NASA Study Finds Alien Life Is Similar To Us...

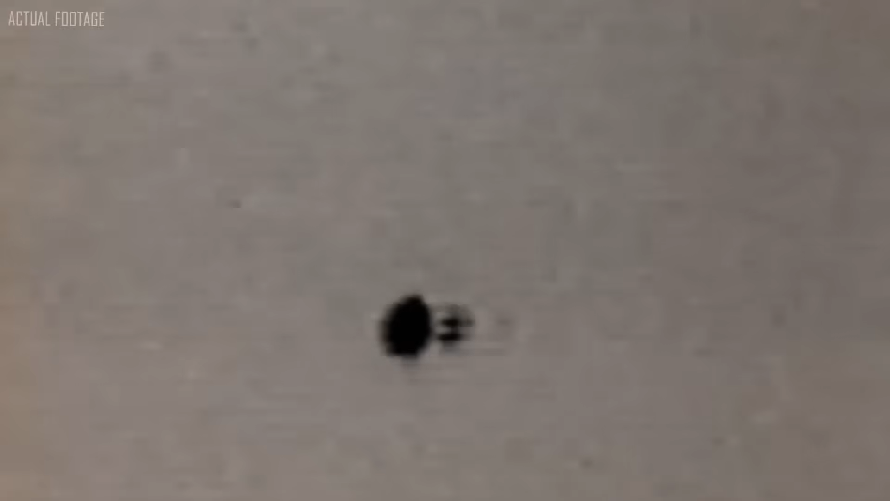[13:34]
Despite the accounts of numerous credible witnesses, an eerie silence hung in the air,
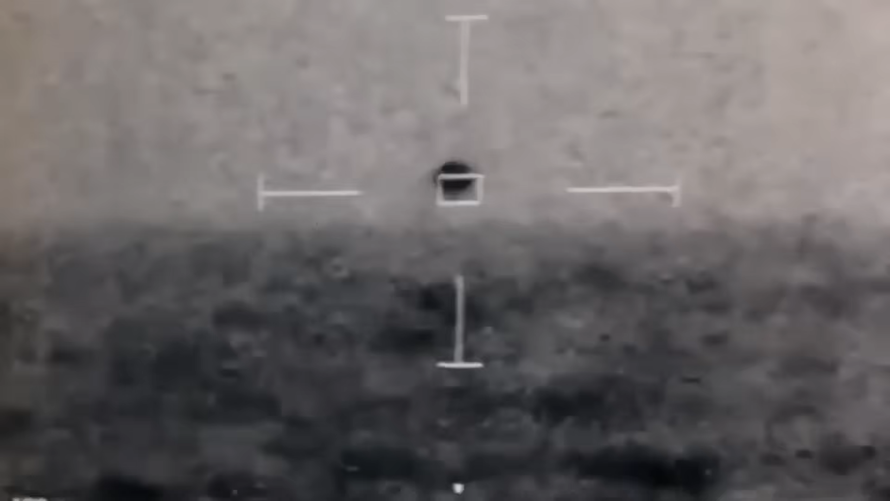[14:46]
leaving experts baffled about its origin and capabilities.
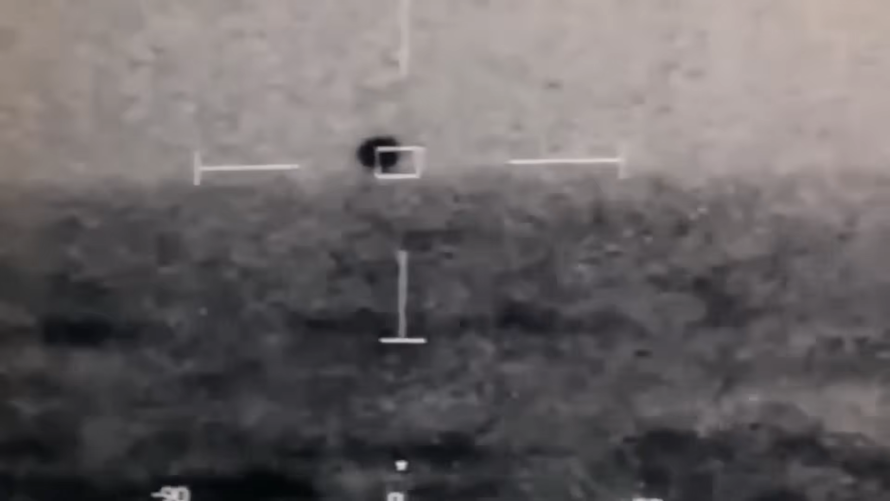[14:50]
The spherical object materialized before the astounded crew as if emerging from the ocean's depths. The object hovered low in the sky, defying the conventional boundaries of flight. Radar screens blipped with intensity, confirming the presence of this otherworldly interloper.
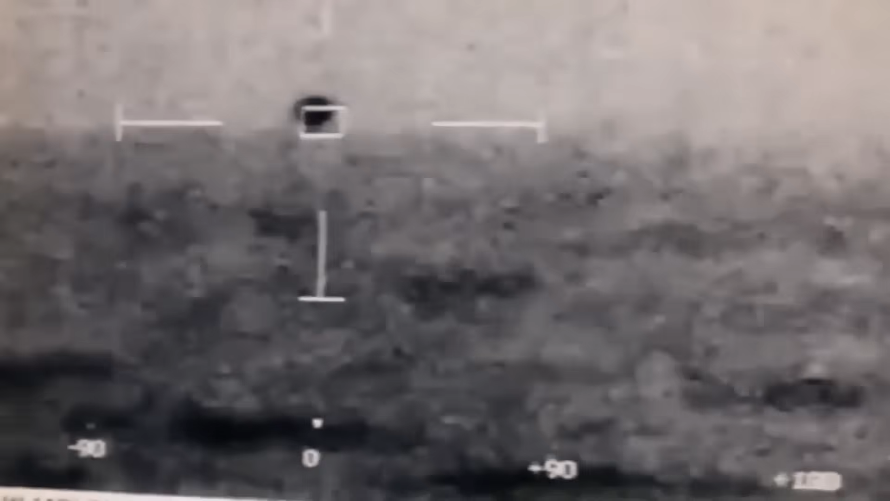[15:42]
descended into the vast expanse of the ocean. The waters embraced the unknown visitor, swallowing it whole, leaving only ripples and unanswered questions in its wake.
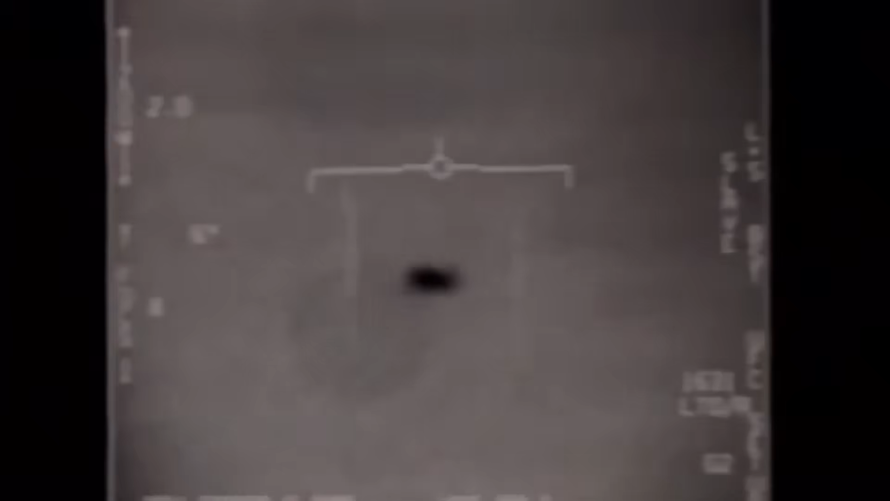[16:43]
This peculiar encounter with these unidentified aerial objects was clearly
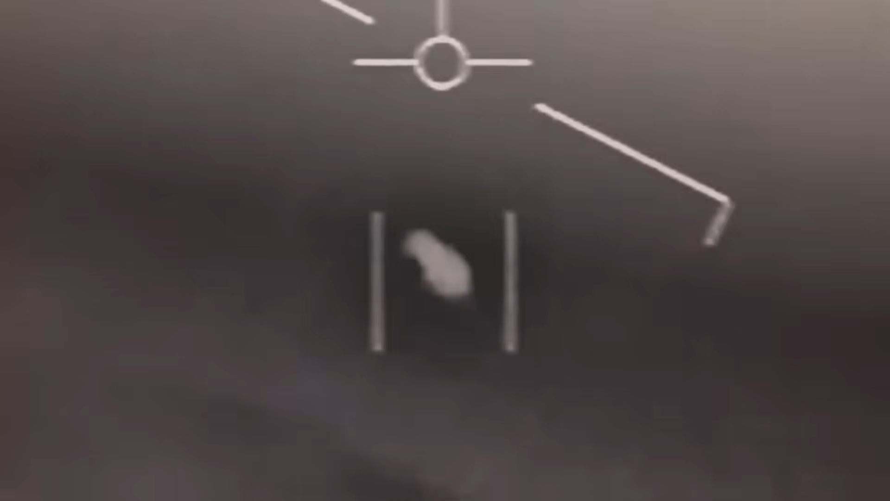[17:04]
The leaked footage revealed a mesmerizing dance between these enigmatic objects
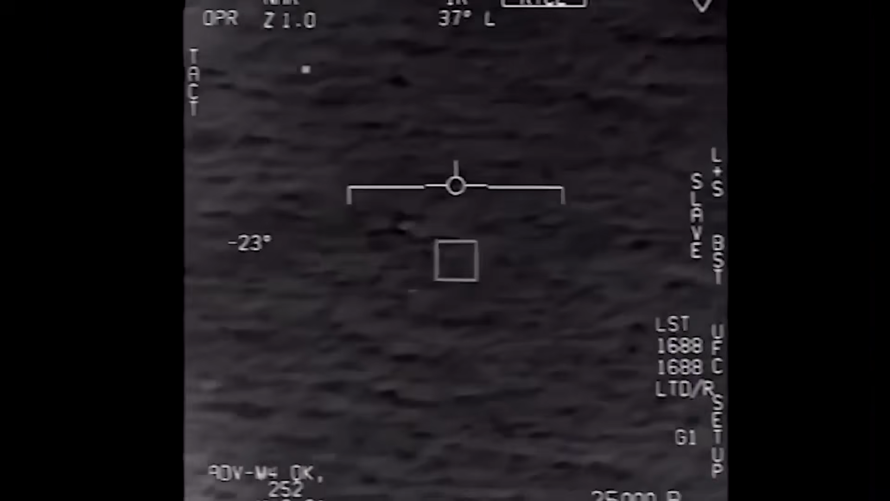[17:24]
They performed hairpin turns, defying inertia, and evaded pursuit with unparalleled grace.